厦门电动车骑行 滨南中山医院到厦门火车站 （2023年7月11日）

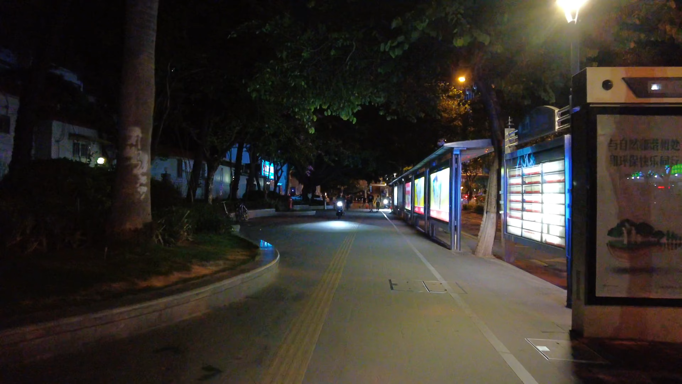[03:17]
滨南中山医院站，这个站点是滨南中山医院站点。